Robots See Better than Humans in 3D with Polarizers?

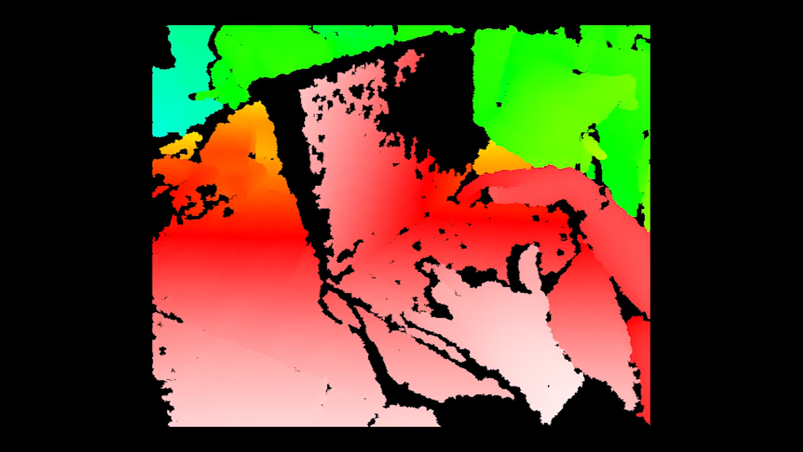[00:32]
By seeing the size of the squares of the grid, it's able to tell roughly how close things are to it on a very broad scale.